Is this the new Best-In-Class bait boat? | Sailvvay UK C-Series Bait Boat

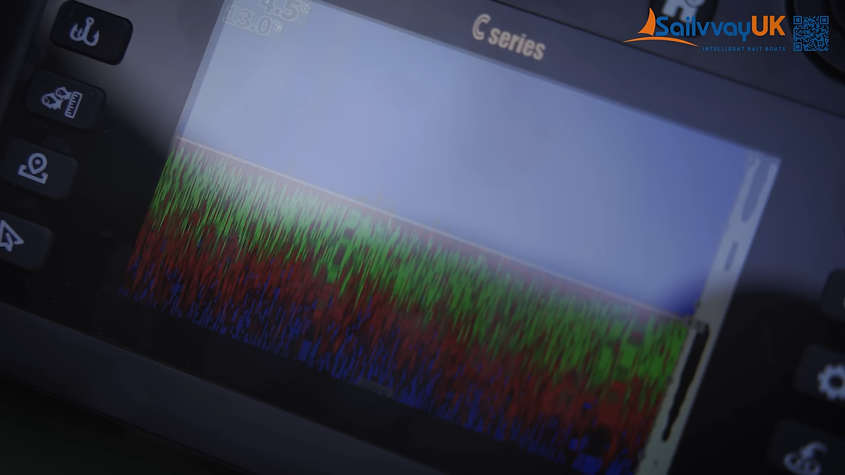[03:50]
gps it's got autopilot it's got a fish finder as well so you can see everything so i might actually see some hidden bits and pieces that wouldn't have seen before or wouldn't have felt with a lead necessarily so i'm going to take it all the way across and
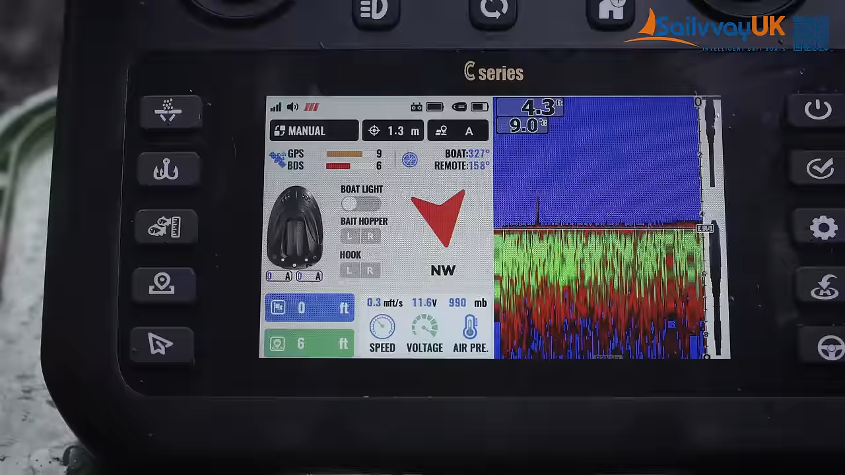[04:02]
save a spot now it's easy to save a spot and you can you can save so many so basically on this controller the controller itself isn't touch screen but you've got buttons down each side and then a few buttons on the top
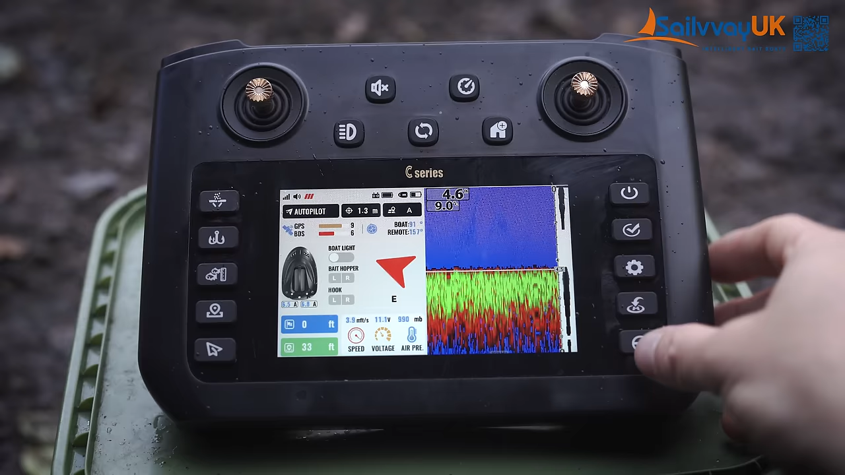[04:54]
back here a bit like drones do on the other side you've got your power button tick button you've got your settings your return to home and then an autopilot mode so if you are just going out to the far bank you can literally press the autopilot and it will just
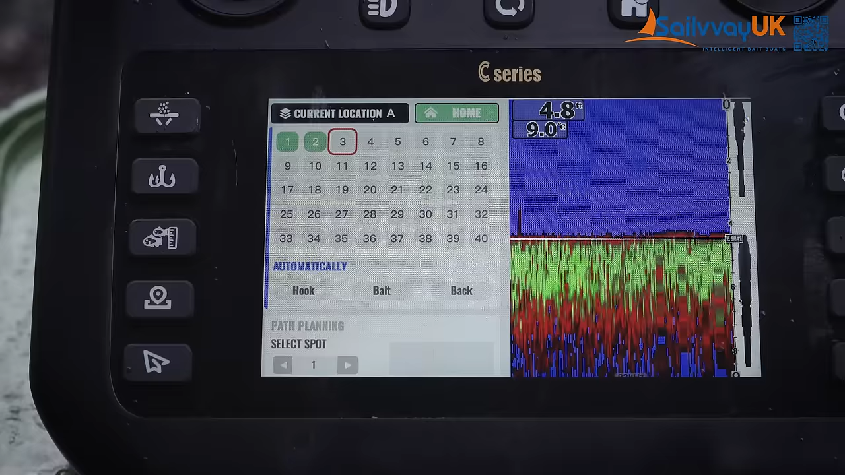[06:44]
or whatever number i want to save it as but obviously this will be rod one and then i just double press the tick button and then that saves it as spot one so what i can do now is use the return to home button so if i press that it should turn around and start coming to
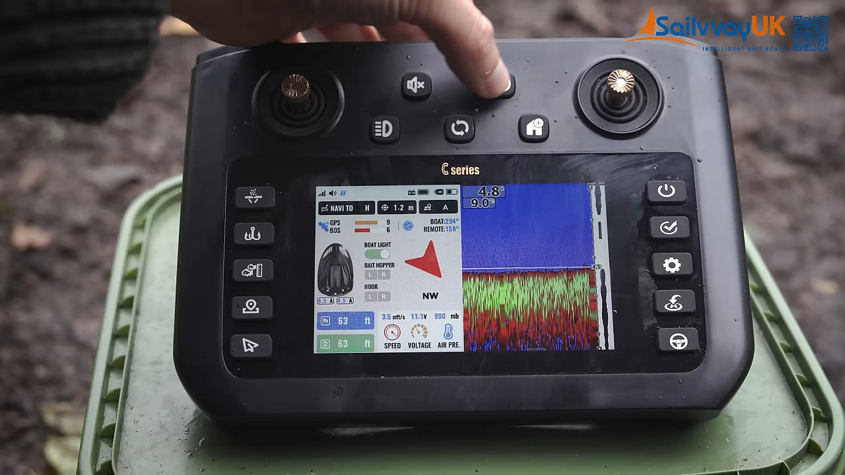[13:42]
you can actually choose three different speeds on here you've got a little speed button on the top here and then on the screen it shows three different settings but it basically varies between 60 to 80 meters per minute so i don't know how that corresponds to